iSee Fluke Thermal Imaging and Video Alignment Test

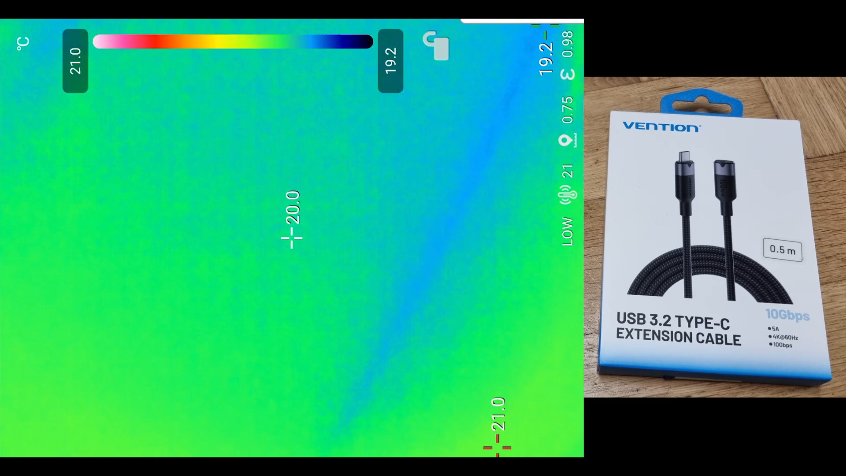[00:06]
On screen: spot 20.0°C, scale top 21.0°C, scale bottom 19.2°C
So I got a workable USB extension lead for the thermal imaging camera here and
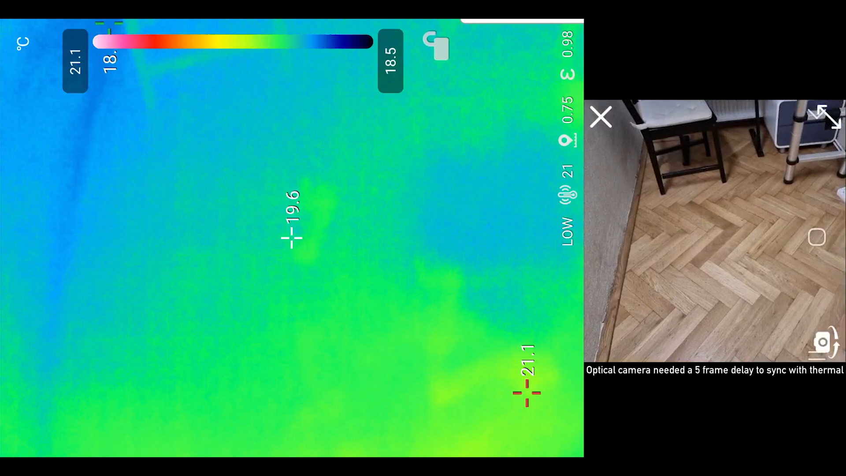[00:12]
On screen: spot 19.6°C, scale top 21.1°C, scale bottom 18.5°C
you can see that you can see my foot on the ground here and it's kind of in line with the actual
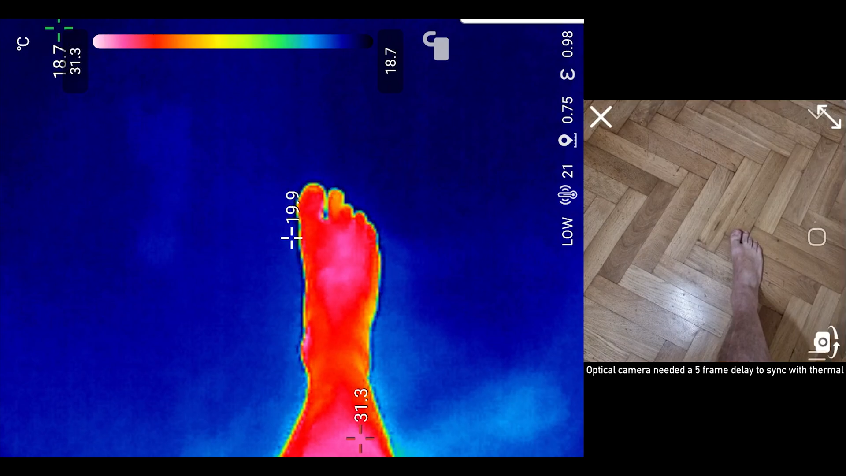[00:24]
On screen: spot 19.9°C, max 31.3°C, min 18.7°C, scale top 31.3°C, scale bottom 18.7°C
optical camera and the cool thing is when I remove my foot you can see my footprint.
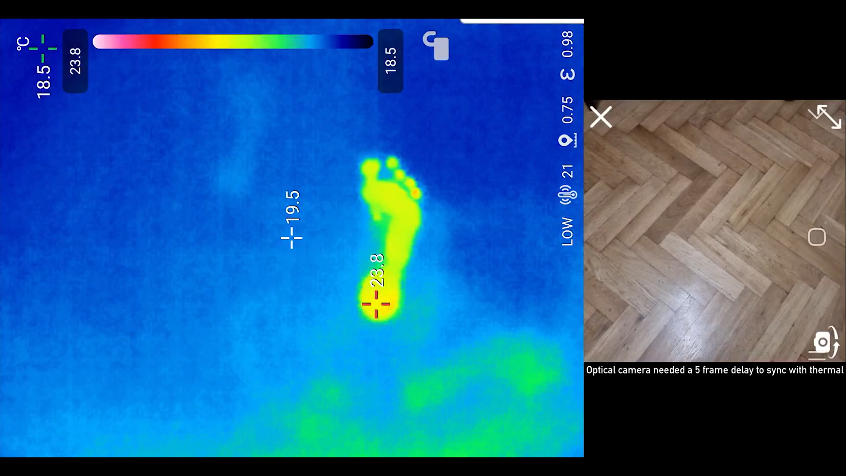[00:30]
On screen: max 23.8°C, scale top 23.8°C, scale bottom 18.5°C
So I've learned a thing today,
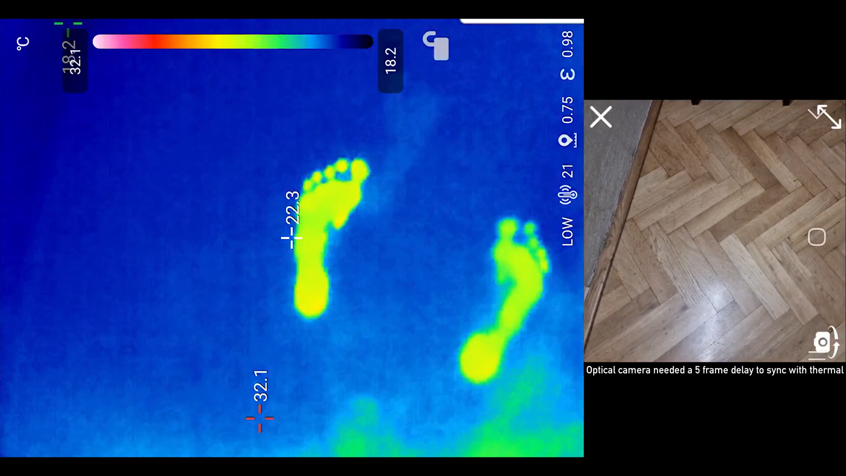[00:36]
On screen: spot 22.3°C, max 32.1°C, scale bottom 18.2°C
you can see where someone's been by their footprints that they leave.
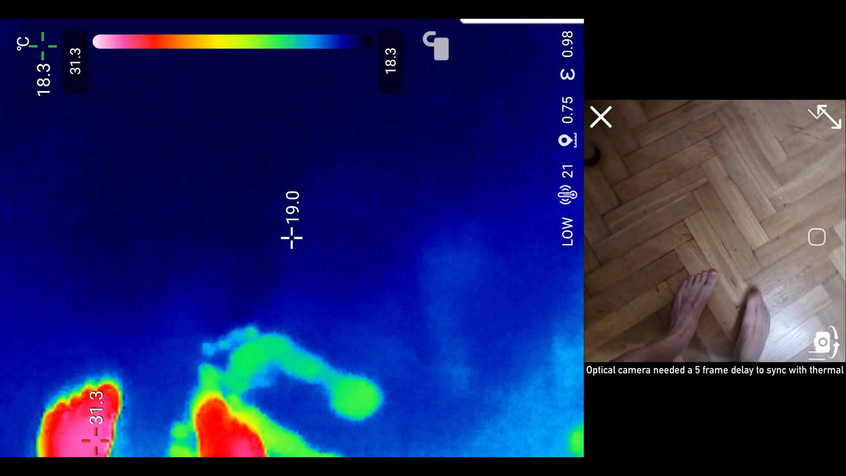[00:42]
On screen: spot 19.0°C, max 31.3°C, min 18.3°C, scale top 31.3°C, scale bottom 18.3°C
So if I just run a whole bunch of footprints around here you can see that's quite
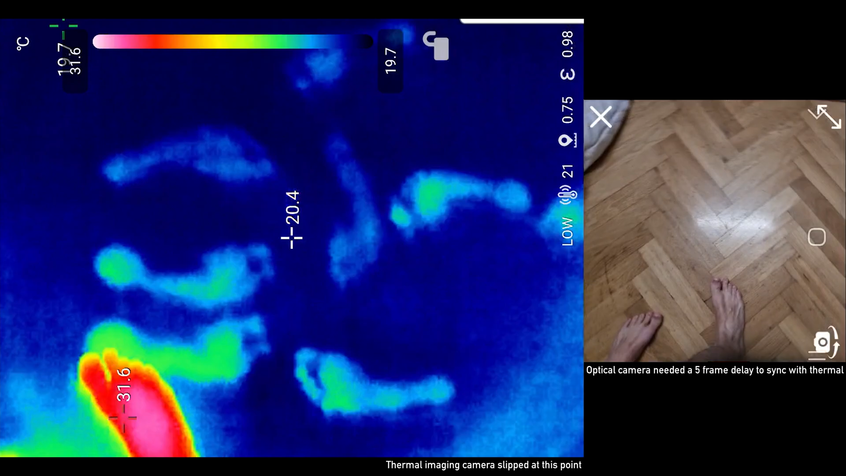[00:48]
On screen: spot 20.4°C
impressive how quickly it will pick up that signature.
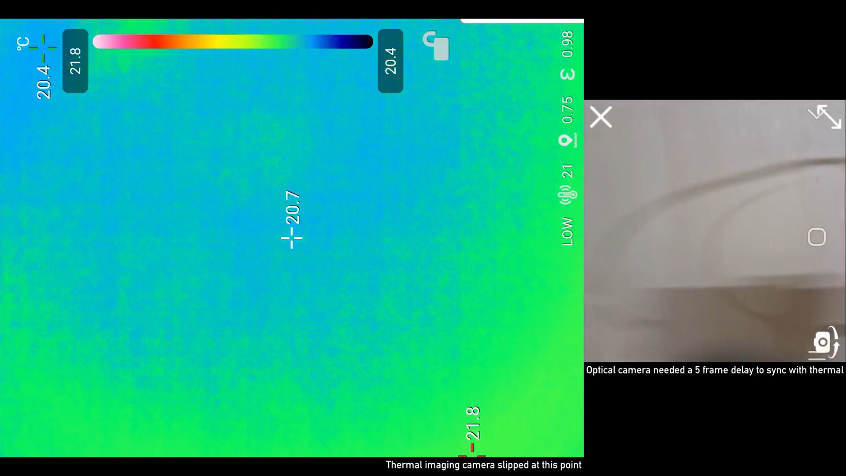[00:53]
On screen: spot 20.7°C, max 21.8°C, min 20.4°C, scale top 21.8°C, scale bottom 20.4°C
Again here on the wall which is really rather dull, I'm going to put my hand there and you can see
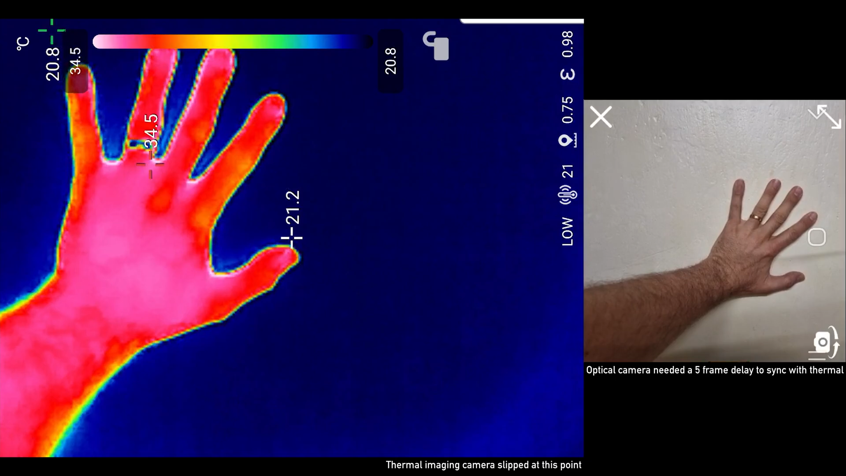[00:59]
On screen: scale top 34.5°C, scale bottom 20.8°C
when I pull it away that I've left a hand mark on the wall which is invisible.
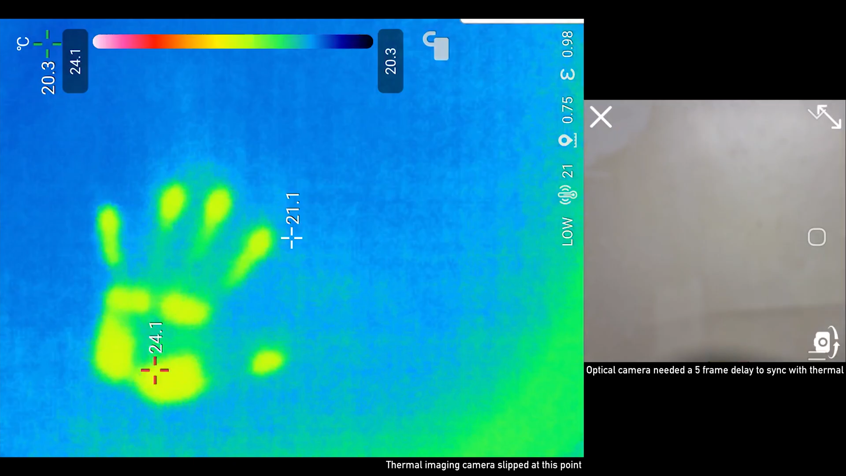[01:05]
On screen: spot 21.1°C, max 24.1°C, min 20.3°C, scale top 24.1°C, scale bottom 20.3°C
There I go, I'll do another one over there and there we go.
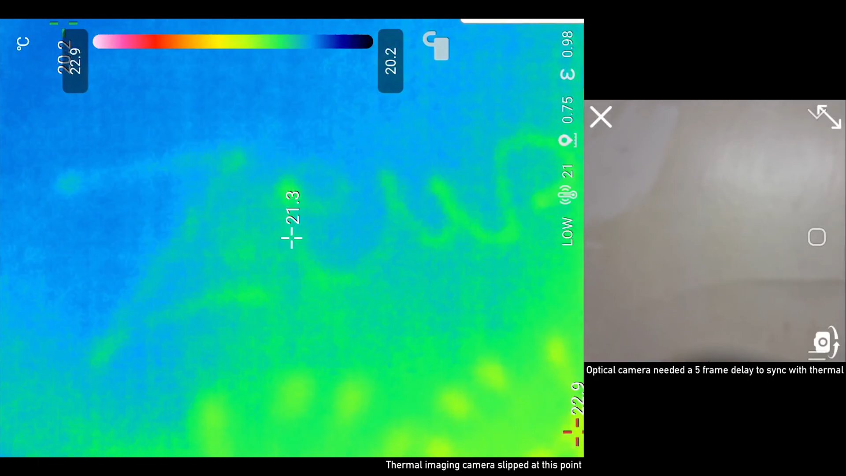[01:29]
On screen: spot 21.3°C, scale bottom 20.2°C
There we go, Zeus, Project Zeus written there on the wall now disappearing, let's try that again.
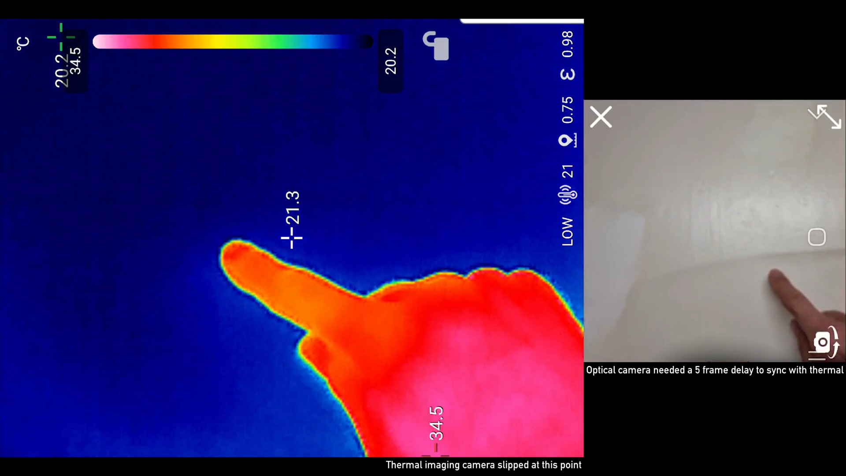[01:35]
On screen: spot 21.3°C, max 34.5°C, min 20.2°C, scale top 34.5°C, scale bottom 20.2°C
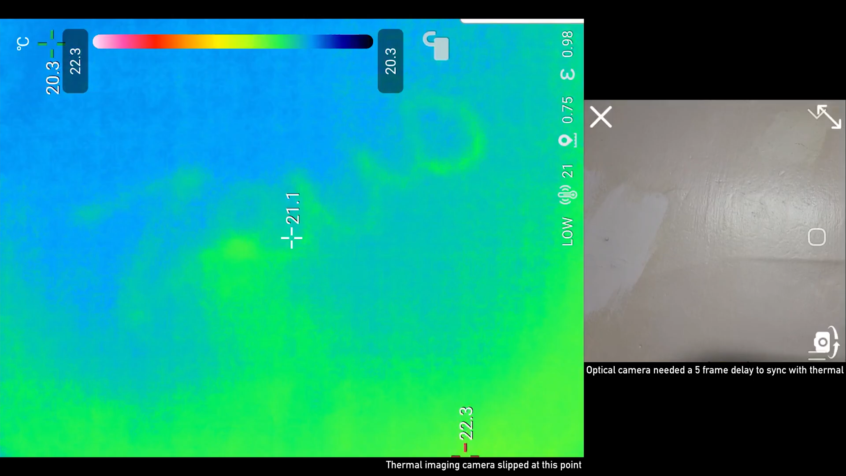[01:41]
On screen: spot 21.1°C, max 22.3°C, min 20.3°C, scale top 22.3°C, scale bottom 20.3°C
Cool right, so I'm going to have to do a 3D printed holder
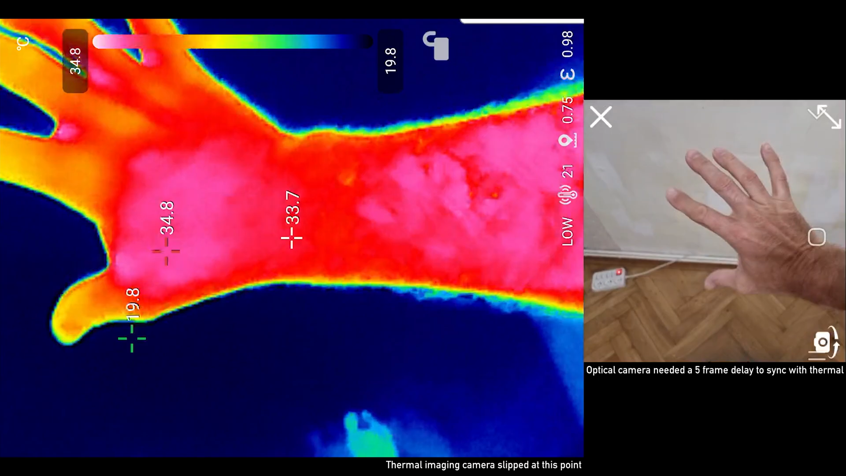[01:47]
On screen: spot 33.7°C, scale top 34.8°C, scale bottom 19.8°C
for this but the registration is much better.
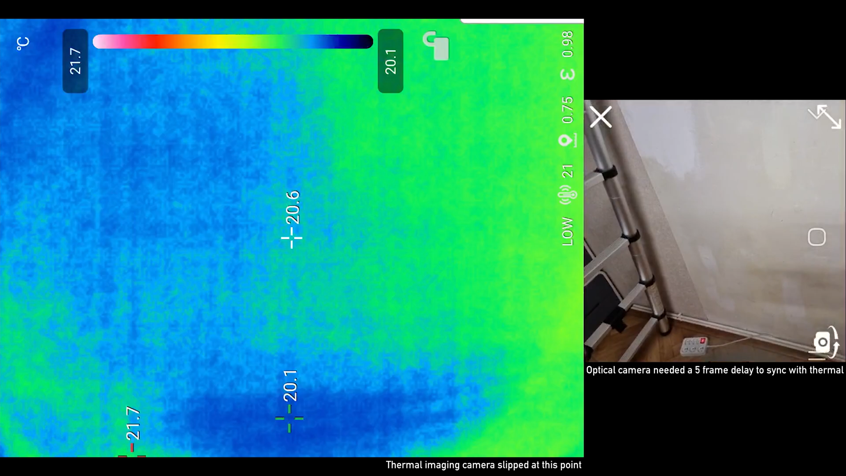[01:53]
On screen: spot 20.6°C, scale top 21.7°C, scale bottom 20.1°C
In fact it's just gone off now because the sticky tape that I have is out of position.
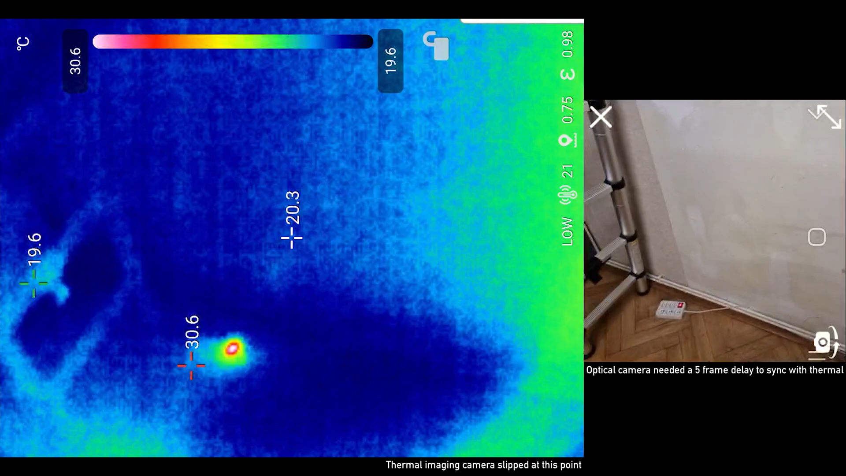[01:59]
On screen: spot 20.3°C, scale top 30.6°C, scale bottom 19.6°C
Now the actual sensor in the thermal imaging camera is off to one side
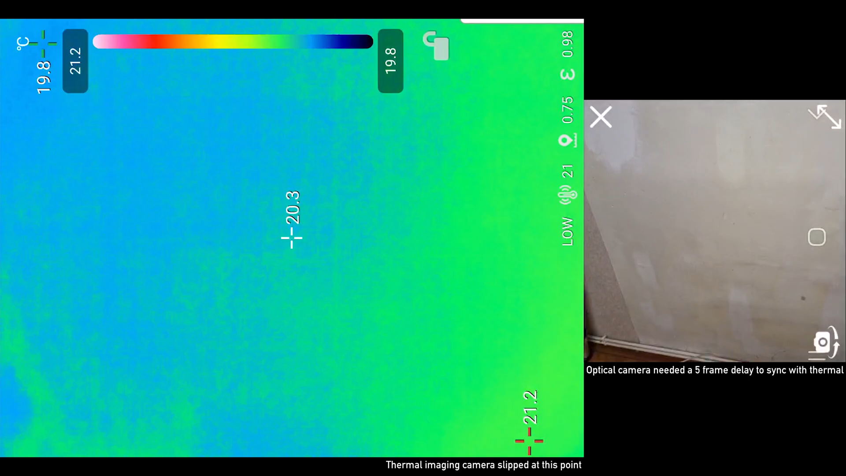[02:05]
On screen: spot 20.3°C, scale top 21.2°C, scale bottom 19.8°C
and I'll show this in a picture in a minute.
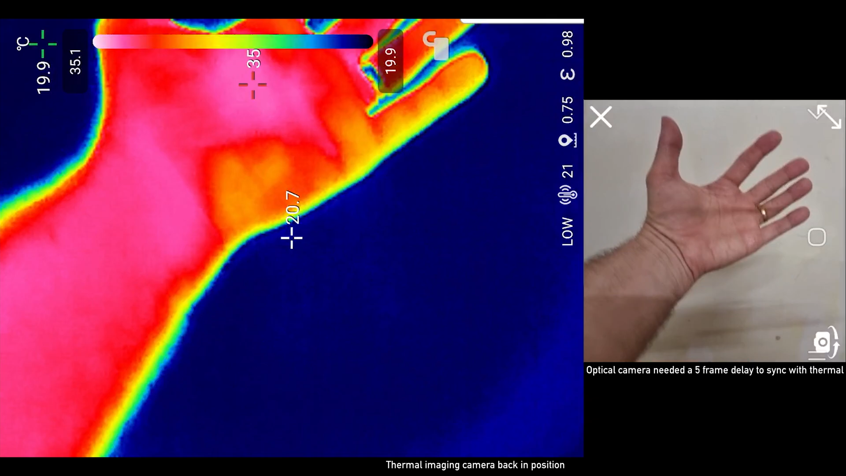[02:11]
On screen: scale bottom 19.9°C
The result is that it's back in position so I'm going to need some sort of 3D printed unit so it's a little bit more complicated than you first think.